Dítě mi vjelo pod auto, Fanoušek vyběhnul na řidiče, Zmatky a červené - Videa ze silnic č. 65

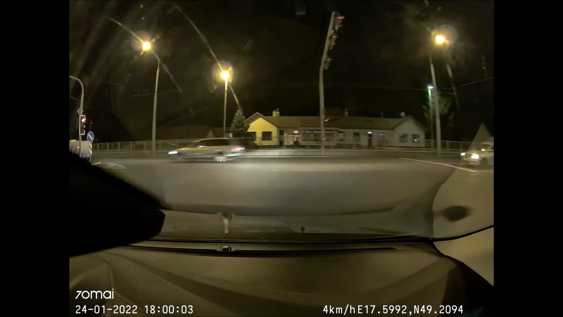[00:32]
Chápeš, to jako... Jim teprve se dosvítila oranžová, mě už svítila zelená.